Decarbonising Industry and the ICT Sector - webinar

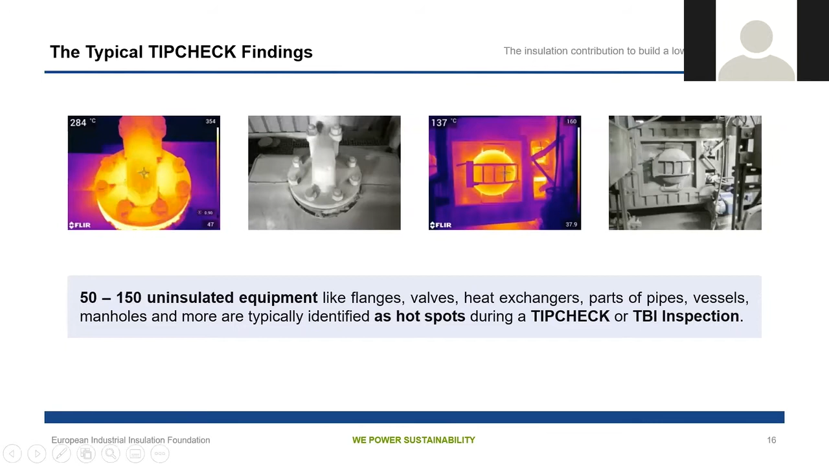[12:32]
Yeah, let's go again to the next slide. So these kind of equipment, Matteo, if you click once more, please, you can see this is what we find in our inspections in every plant, everywhere.